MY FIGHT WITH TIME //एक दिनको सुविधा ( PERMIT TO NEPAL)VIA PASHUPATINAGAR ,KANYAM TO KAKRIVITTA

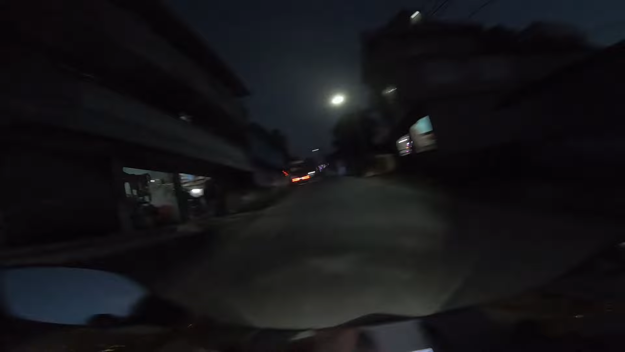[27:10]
किनभने हामीले यहाँ बोर्डर क्रस गर्नु छ बजी
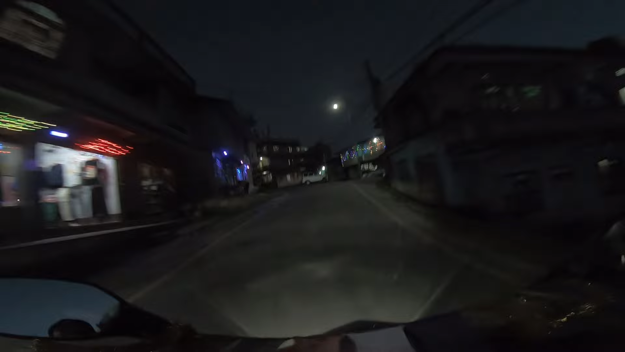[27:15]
सो पशुपति चाहिँ आइपुग्यौँ हामी होइन अब बोर्डरसम्म पुग्न अझै 5 मिनट्स जस्तो लाग्छ